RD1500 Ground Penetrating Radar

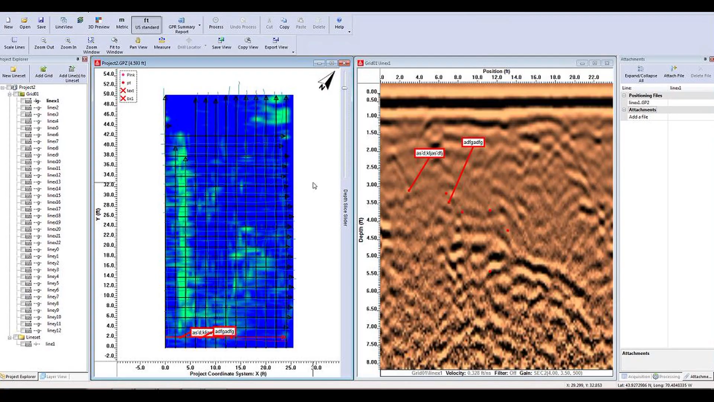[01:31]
uh, gives you a better access to the data. Yeah. The final image is much more clear and what's there. And if there's multiple utilities, you can see it much better.
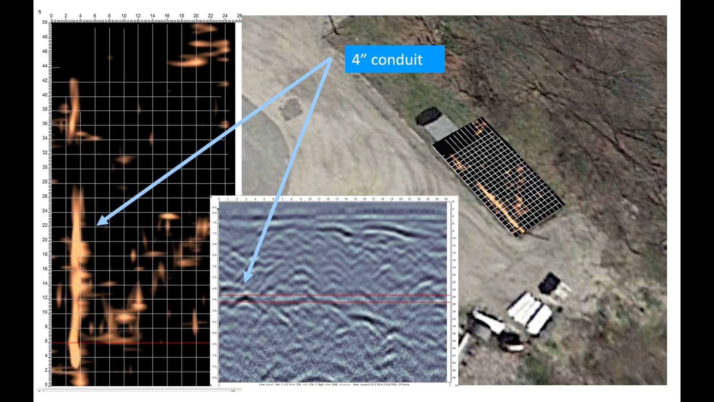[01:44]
You can see T's off and things like that, uh, a lot easier than, uh, just doing one. Now this is a unit based for utility locating, correct? Yeah. It's two cables and pipes.
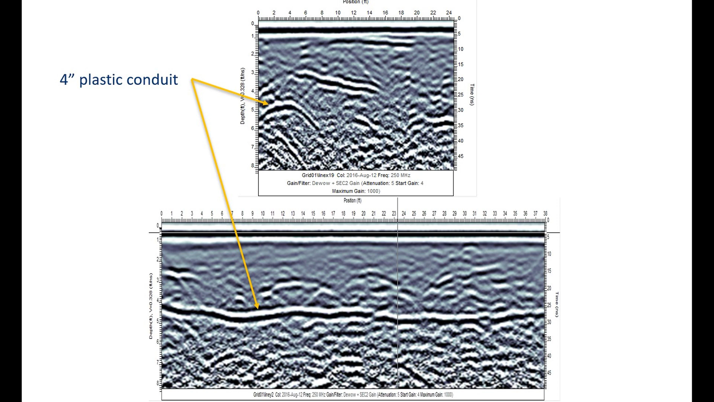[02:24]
uh, 30 feet, but, uh, in most soil conditions, you won't see that far. It's all dependent on the soil makeup, uh, the type of soil that you have.
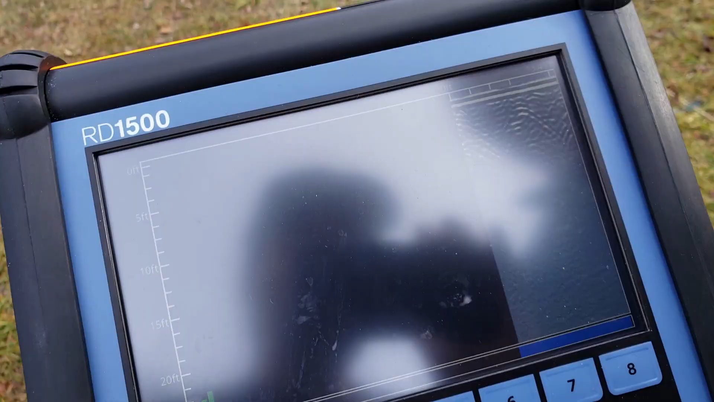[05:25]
You kind of see it drawing out there much better live than on the video,
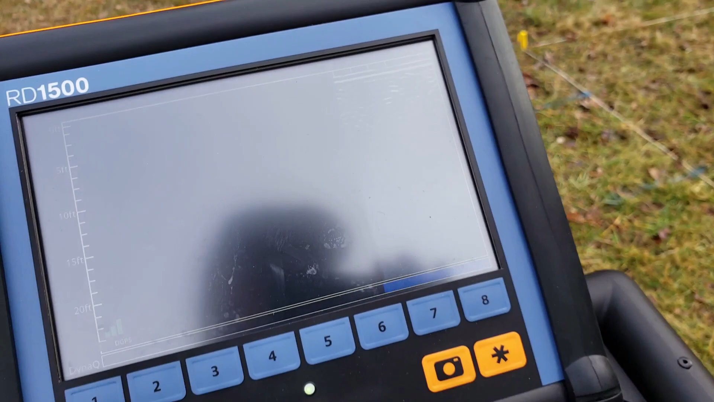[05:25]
but you know,
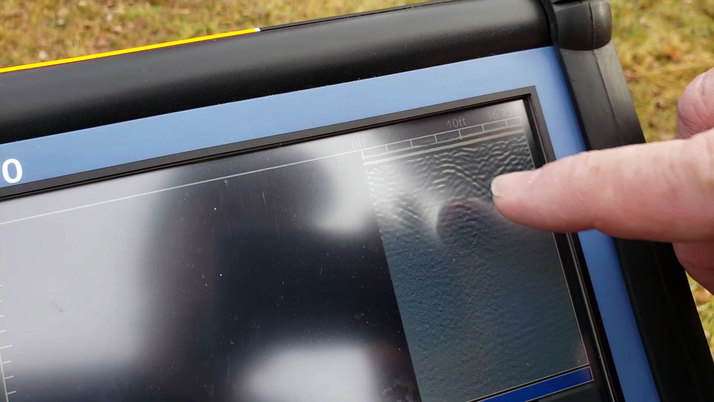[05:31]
and you can see the hyperbola results for a line that we know where it is in here. Okay. Okay. All right. So that's a simple line scan mode and that can be done on 1100 and a 1500.
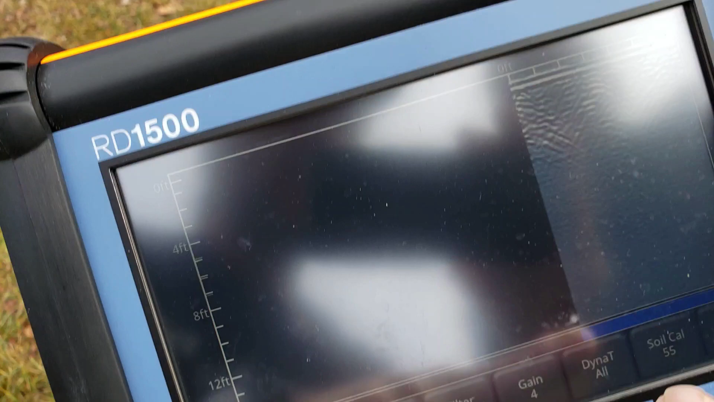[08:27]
And then you have your depth over here on the, uh, left side going down four foot, eight foot, 12 foot.
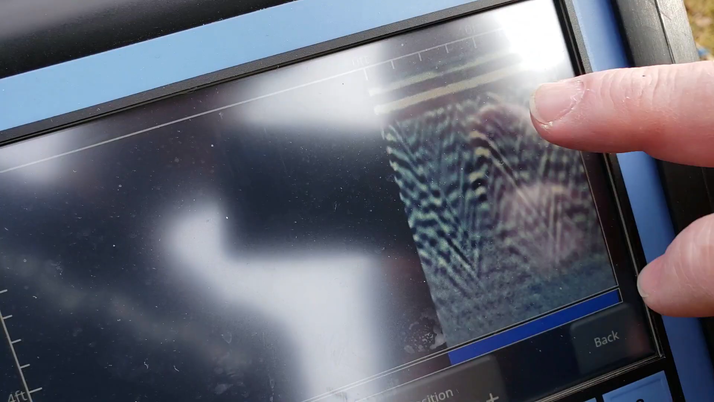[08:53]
So there we are. When we back the cart up, it actually gives me, uh, a witness line,